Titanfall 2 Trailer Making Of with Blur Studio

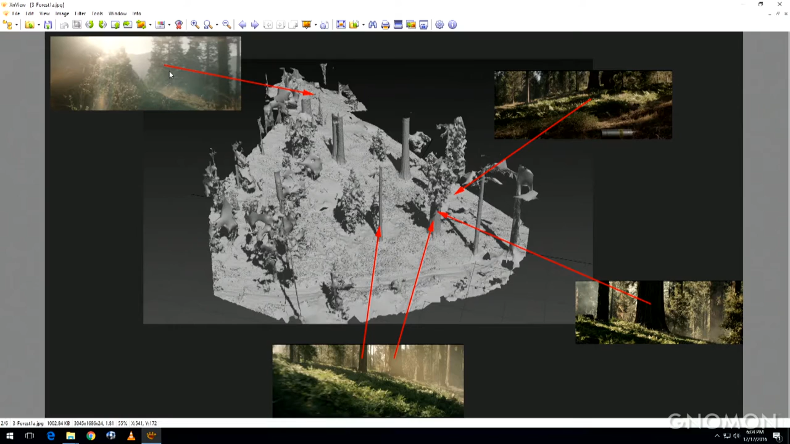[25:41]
you'll see actually some of the shots from the show. And what we would do, one of the first things we did with the LiDAR data was take this and send it to a tracking company. And the LiDAR really helps them get a really solid track on some of that footage. Because when we get that back, we want the environment, we want environmental reference.
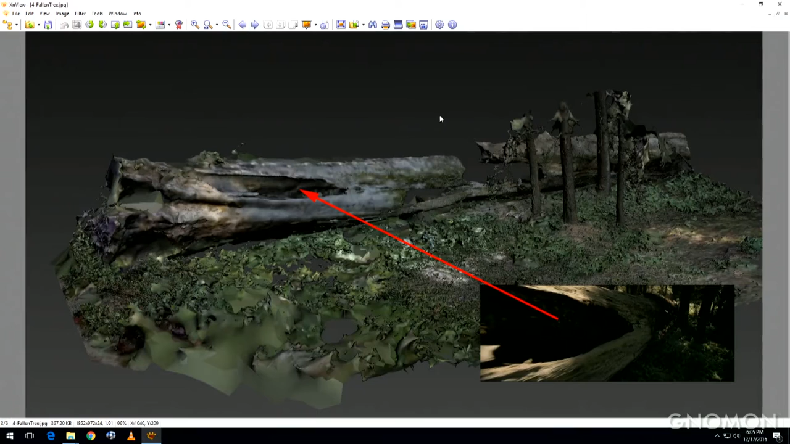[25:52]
We want to be able to open up the camera data and know, okay, well, there's where that tree was. And without the LiDAR data, what they do is they kind of throw in rough geometry proxies.
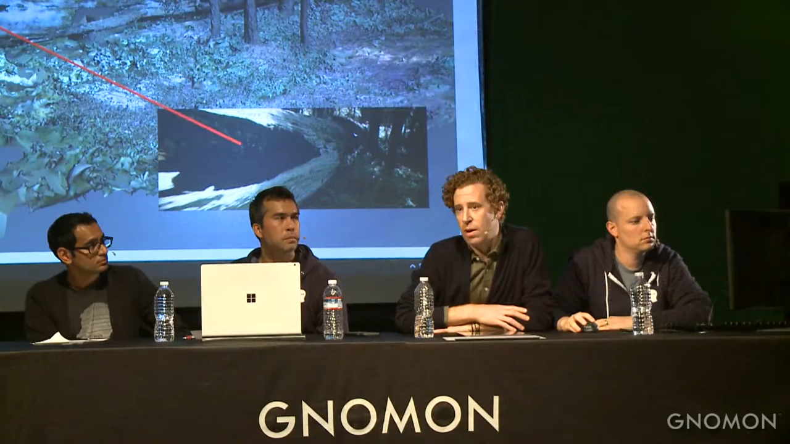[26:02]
And in some cases,
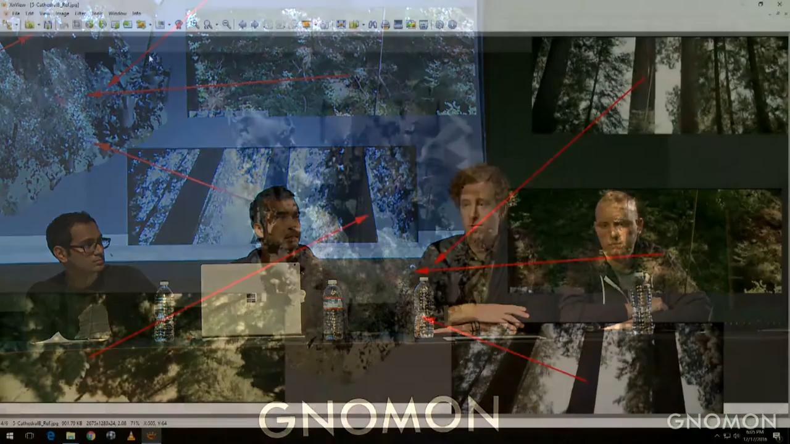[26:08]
the environments that those rough geo proxies reproduce aren't entirely accurate.
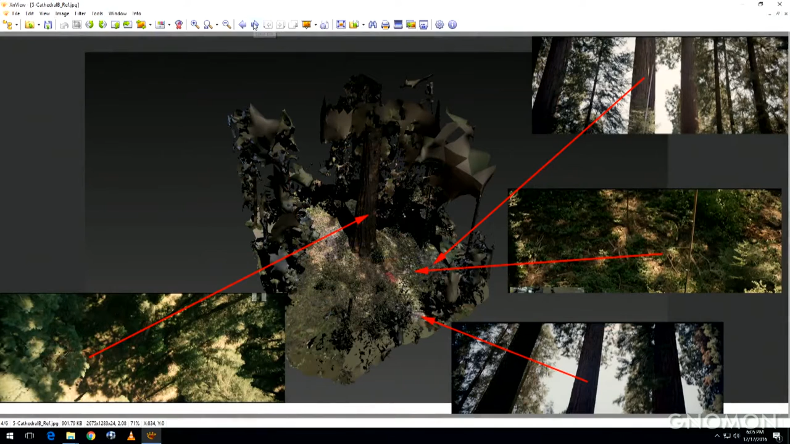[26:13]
So having the LiDAR data was really, really helpful to be able to get the camera data back and get started on the shots, but also understand with complete accuracy the topology of the environment and things like this,
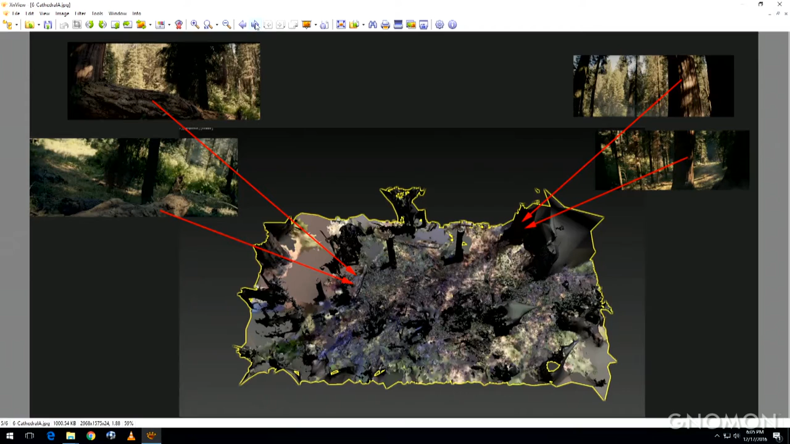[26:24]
too, so that then our environment artists could get started right away, too.
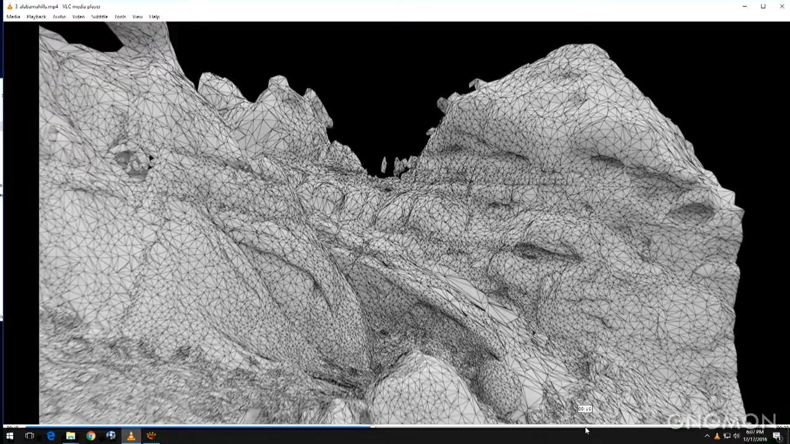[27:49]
So once that LiDAR is in the environment, we really have a really great geometry, approximation of what's in the environment.
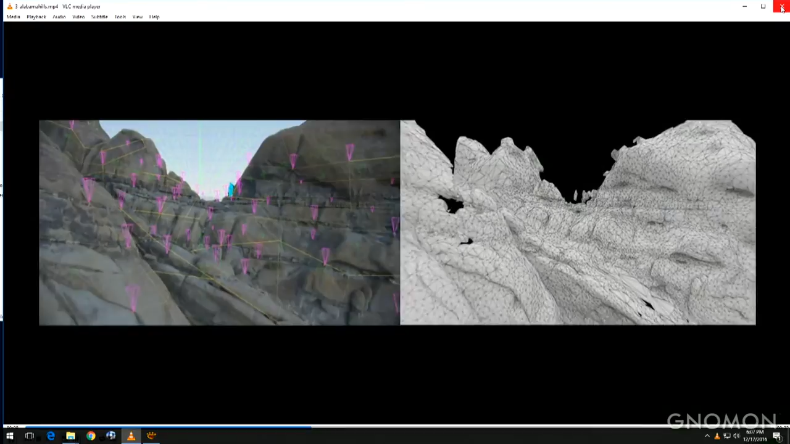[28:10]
Yeah, we shot on the Alexa, and then this one was shot on the Red. Yep. So really cool going through the saddle.
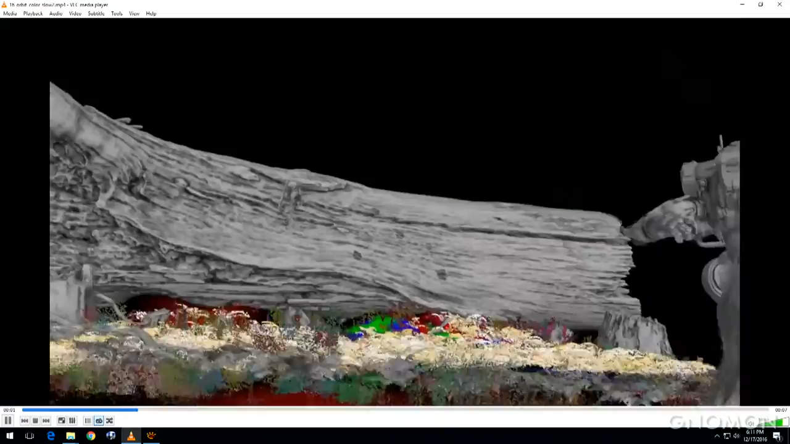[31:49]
And this gives you another example of what one of our scene assembly artists is looking at in the file. Really, only what needs to be there, because these files were really, really heavy.
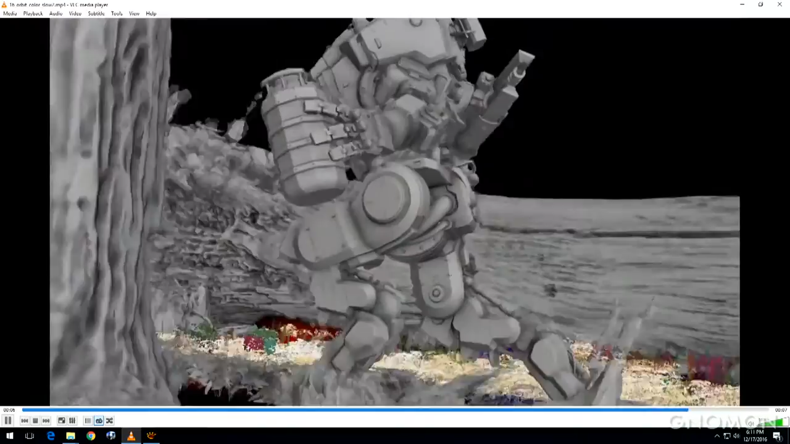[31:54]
Sometimes took a half hour to open up,
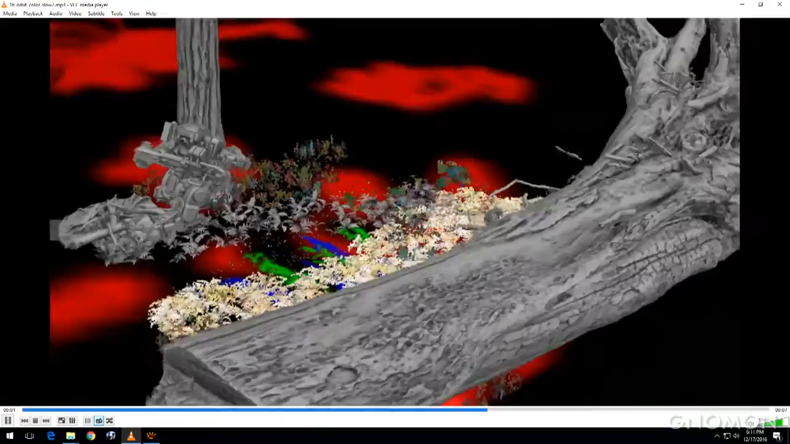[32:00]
the files may have been small, but that's because you're seeing basically a lot of proxies in the environment there.
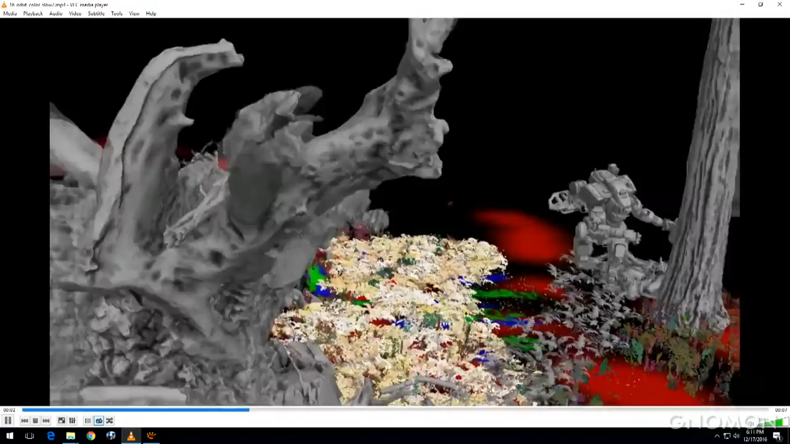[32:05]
We were proxying everything in; otherwise, each one of these files had hundreds of gigabytes. It was ridiculous.